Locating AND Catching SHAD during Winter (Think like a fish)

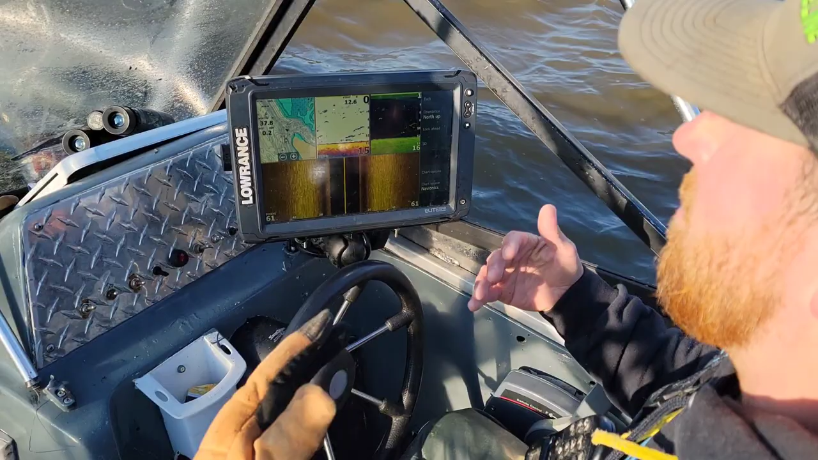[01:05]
15 foot of water, is your 2D.
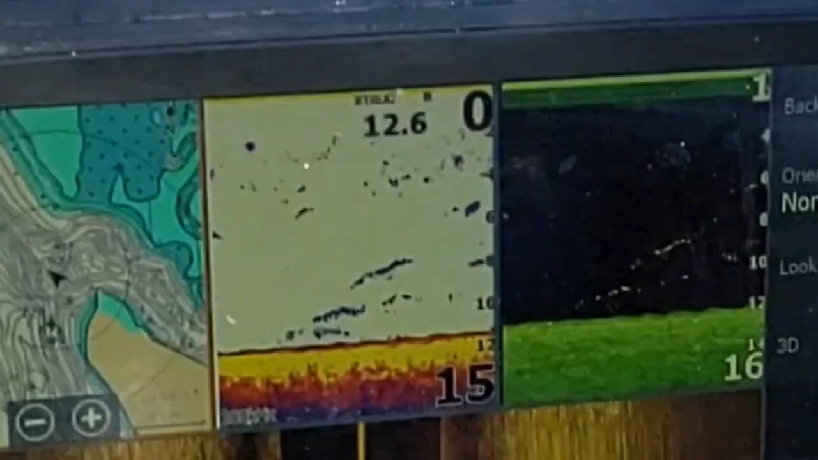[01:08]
So I'm going to click on that.
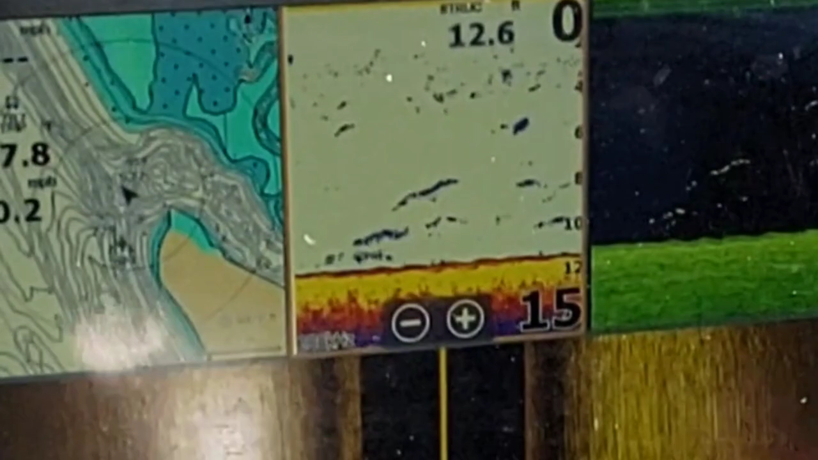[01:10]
You can see I'm running 200 kilohertz. I got my sensitivity on three, my color line on 67. Now this is going to change and this is going to vary a lot.
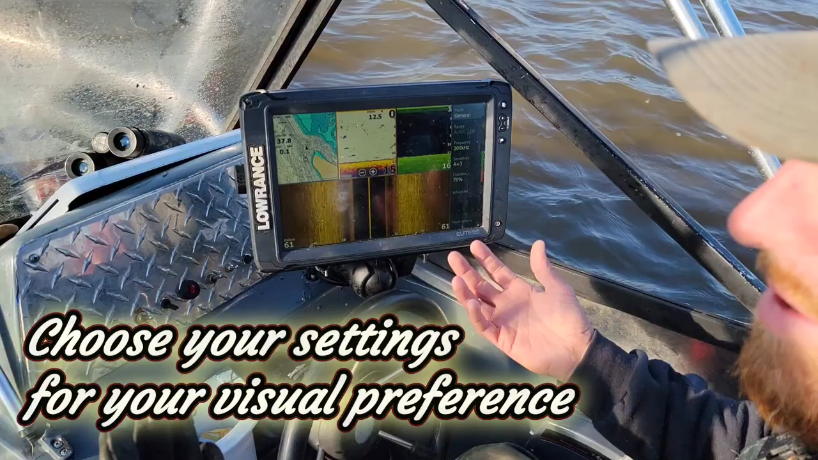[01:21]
Depending on your water quality, I have my range set up on auto so it automatically fluctuates. Sometimes if I'm on like a real soft bottom in lakes, sometimes I'll manually move it just to see if there's a false bottom under there.
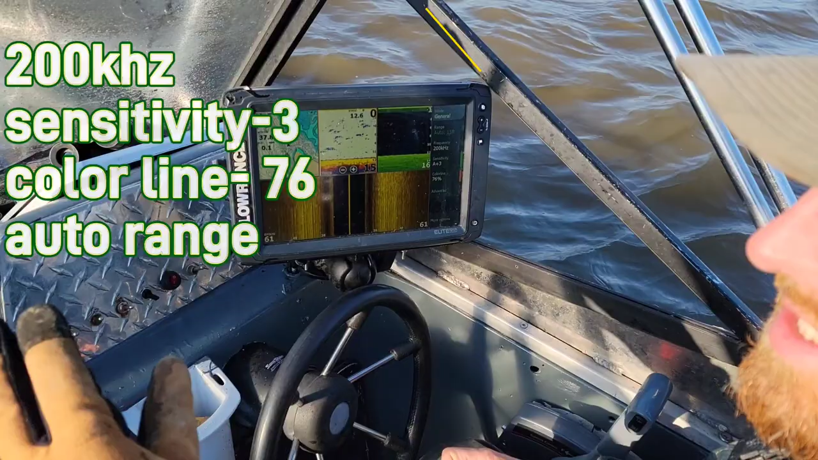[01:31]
But for the most time, I'm running auto. Now, moving on to our down imaging. Our down imaging I have running on 800 kilohertz.
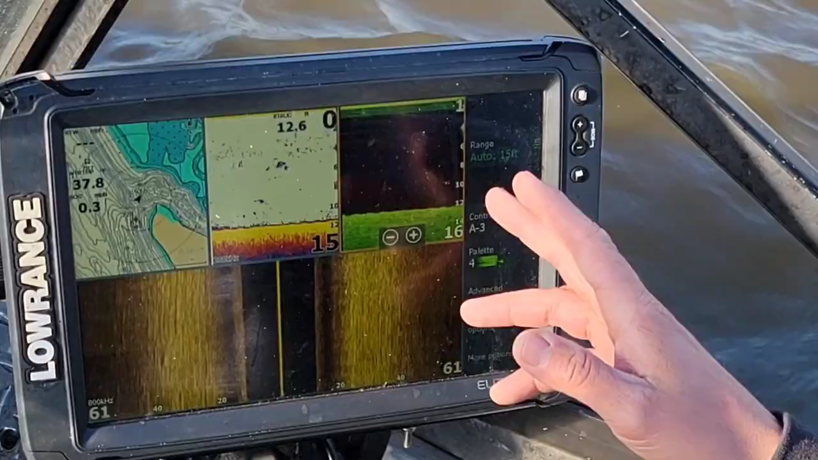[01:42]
Typically, I'm not what you call a deep water fisherman. There is a lot of deep water on a lot of the bodies of water that I fish regularly. But very seldom do I ever fish over 60 foot of water. And when I do, I might bump that down to 455 kilohertz.
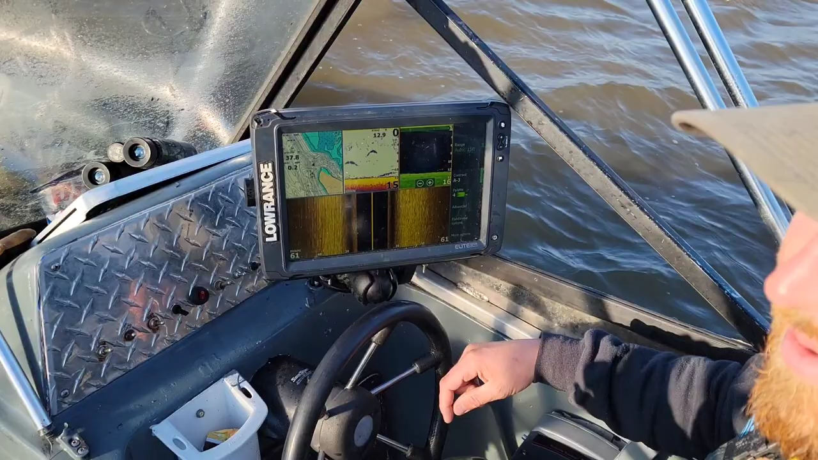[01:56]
The thing about the Lowrance versus like Humminbirds or Garmin
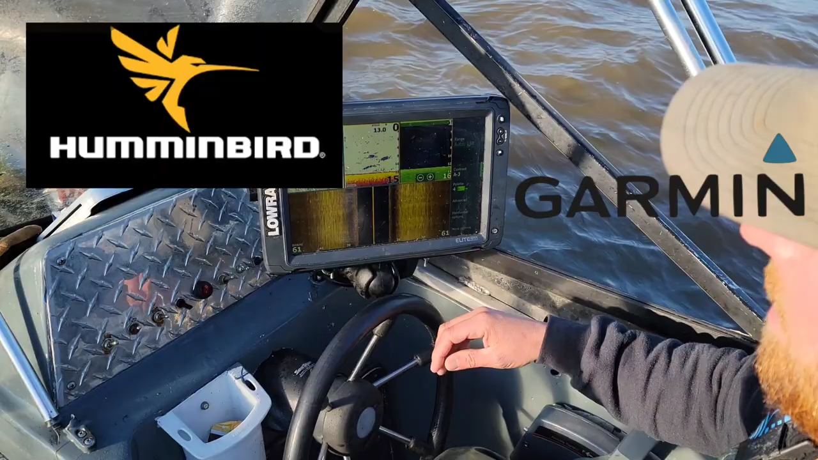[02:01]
is your down imaging and your side imaging are going to run off the same frequency. It's not like the Humminbird where you can run a special frequency on down imaging and a special frequency on side imaging.
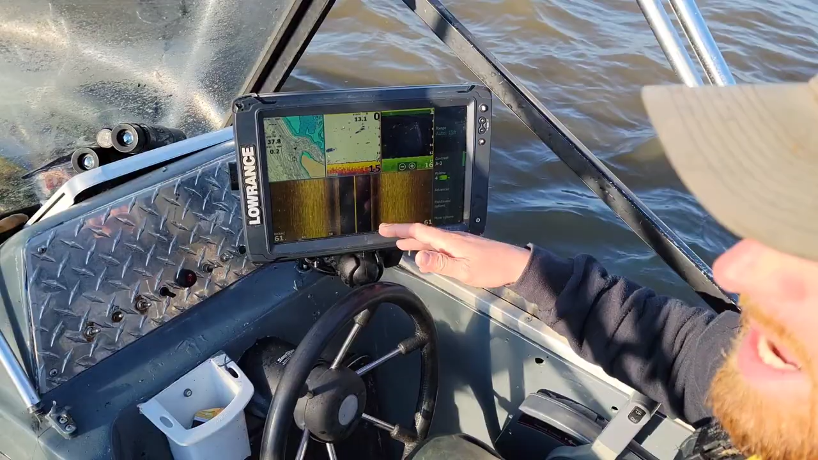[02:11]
It doesn't work like that. Now, the next and last but not least but also very important tool is the side imaging. Right now, like I said before, my down imaging and my side imaging run off the same frequency, 800 kilohertz. And anything under 50 foot of water, I usually get a really good reading on.
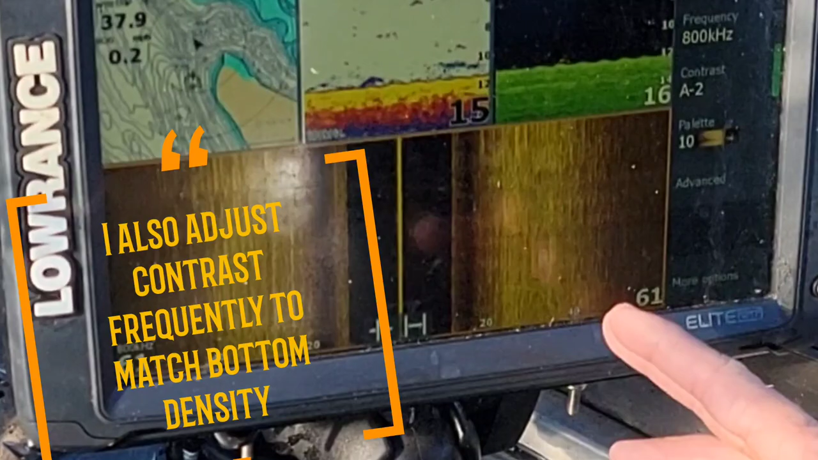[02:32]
I'm only shooting about 61 feet out to the side right now.
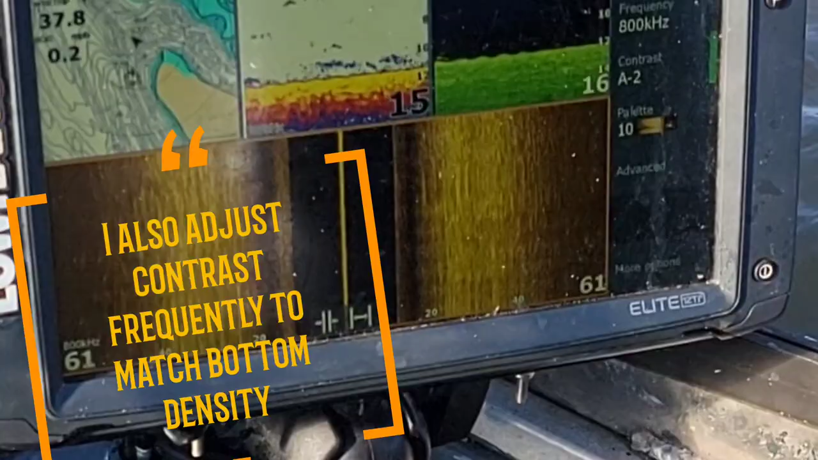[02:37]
Or catching bait, you know, shooting, even if we're in 30 foot of water, shooting 120 feet to the side does me no good because we're only going to be casting right off the front of the boat.